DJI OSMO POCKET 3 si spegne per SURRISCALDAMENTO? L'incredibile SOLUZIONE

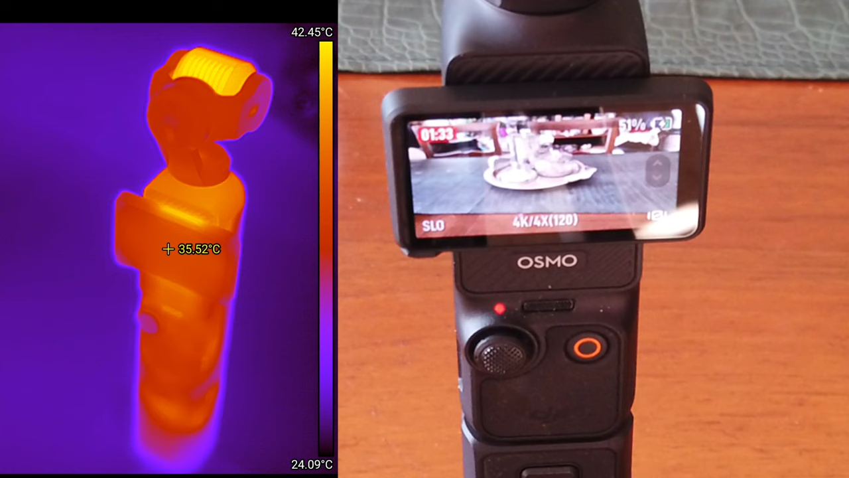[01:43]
On screen: spot 35.52°C, scale top 42.45°C, scale bottom 24.09°C
il punto dove scalda di più è sicuramente la testa della camera del gimbal camera ha anche le alette di raffreddamento ma c'è anche un punto dietro al display vediamo che adesso la testa del gimbal è sui 40 gradi e non ci sono problemi velocizzo le riprese per non farvi aspettare troppi minuti vediamo che siamo arrivati
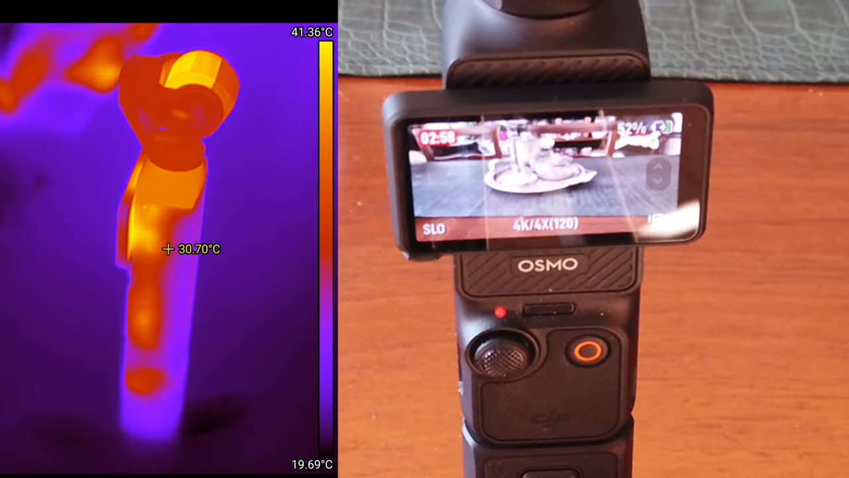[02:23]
On screen: spot 30.70°C, scale top 41.36°C, scale bottom 19.69°C
a due minuti e mezzo di registrazione in slow motion 120 fps 4k nel frattempo la temperatura sta progressivamente aumentando nei due punti più caldi come abbiamo visto dietro al monitorino e sulla testa del gimbal camera adesso siamo a tre minuti e mezzo di registrazione la il gimbal ha raggiunto quasi 45 gradi vediamo cosa succede sotto abbiamo 43 gradi sempre 45 gradi proseguiamo siamo a 4
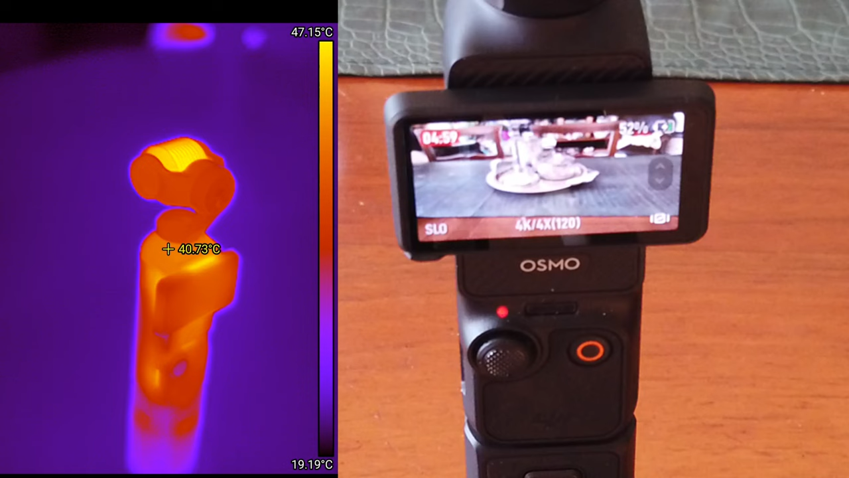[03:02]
On screen: spot 40.73°C, scale top 47.15°C, scale bottom 19.19°C
minuti e mezzo temperatura continua a salire interrompo l'accelerazione adesso la ripresa è in velocità normale vediamo che siamo a 46 gradi siamo a 5 minuti di registrazione in slow motion andiamo avanti da notare che l'impugnatura in basso e si calda ma non è che è bollente quindi si tiene tranquillamente con la mano però la parte sopra 47 gradi quasi 48 gradi vediamo cosa succede ed ecco che è andato in sovratemperatura come